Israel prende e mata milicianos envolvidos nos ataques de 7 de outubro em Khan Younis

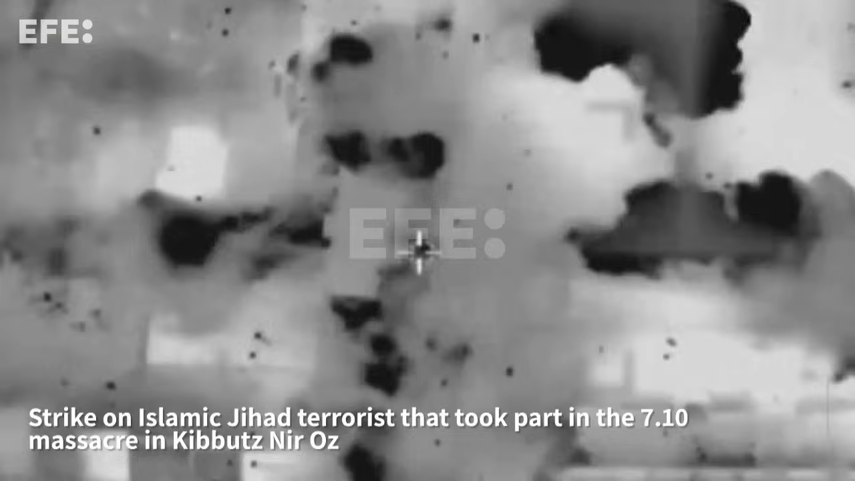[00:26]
kibbutz de Niros foi morto em um ataque de um jato de combate em Deir al-Balá, no centro do enclave.